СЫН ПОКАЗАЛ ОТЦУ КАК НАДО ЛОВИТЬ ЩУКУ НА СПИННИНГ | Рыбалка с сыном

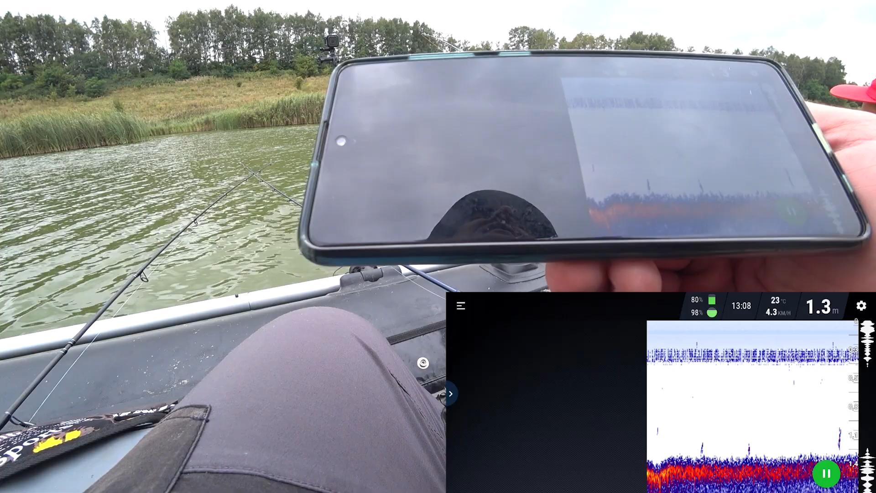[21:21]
On screen: depth 1.3 m, water 23°C
Ага. Прямо вот с середины, да? Ну, отлично, сейчас мы тоже попытаемся здесь найти эту ямку, которую я видел.
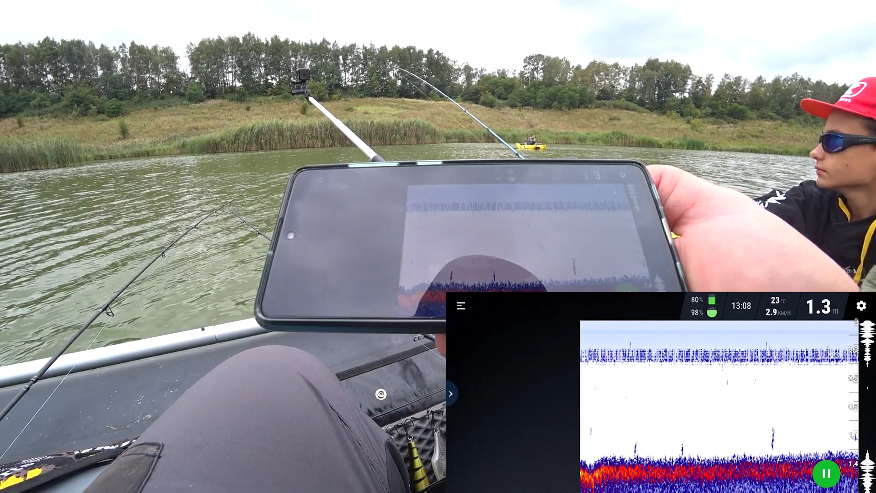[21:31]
On screen: water 23°C
О, тут прям интересное что-то.
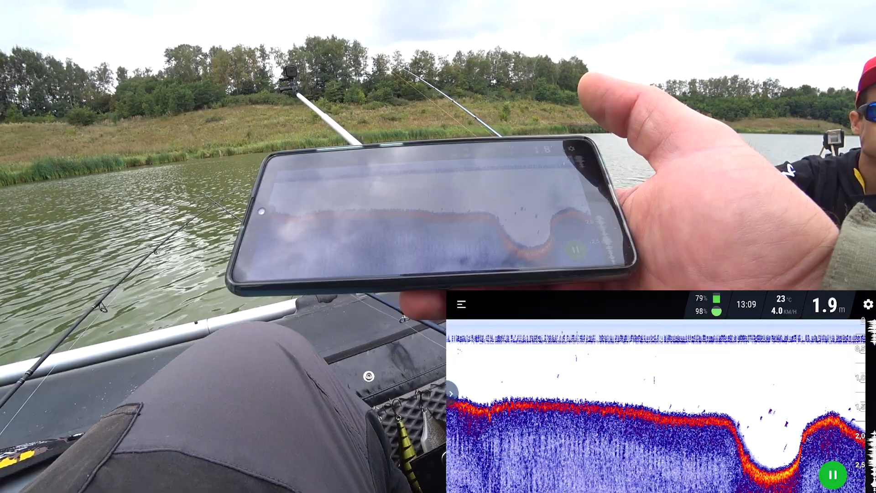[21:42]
On screen: depth 1.9 m, speed 4.0 km/h
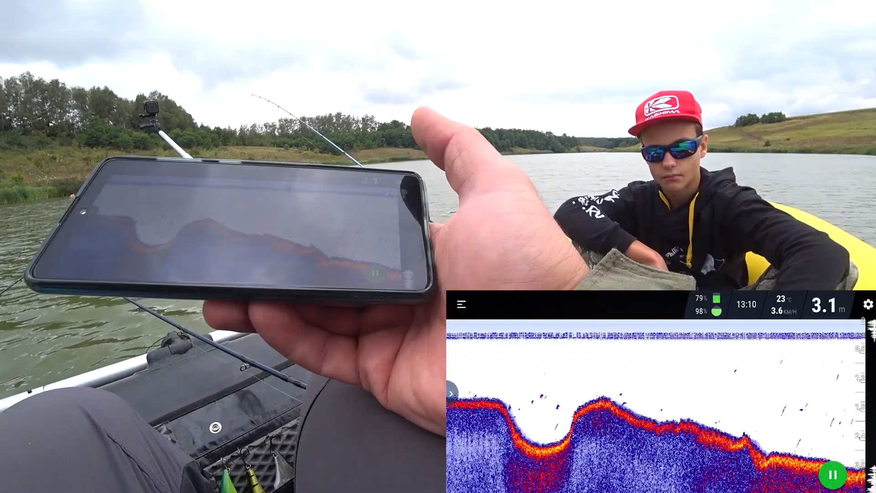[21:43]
On screen: depth 3.1 m
Ну что, кидай якорь, наверное, вот здесь место нормальное можно проверить.
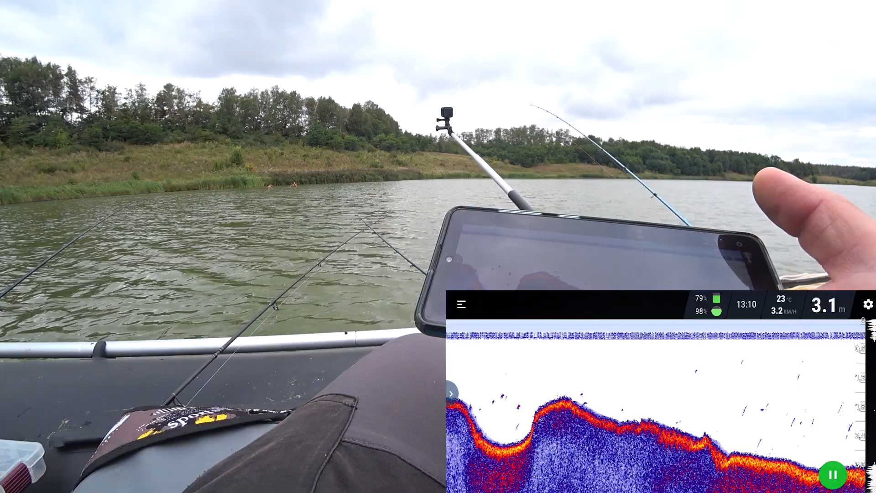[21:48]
On screen: depth 3.1 m
Кидай якорь, Леп. Это ребята, я так понимаю, бреднем ловят.